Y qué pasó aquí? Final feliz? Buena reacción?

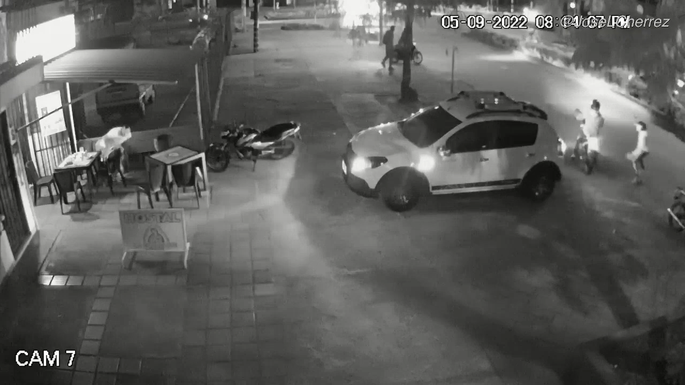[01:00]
se ve que lo recibieron a bala, ya vamos a ver la otra perspectiva, la otra cámara, tengo la otra cámara también, interesante, esa persona, el entrenamiento, la preparación de esta persona, vean, aquí tenemos el otro ángulo, veamos aquí, veamos acá, veamos acá,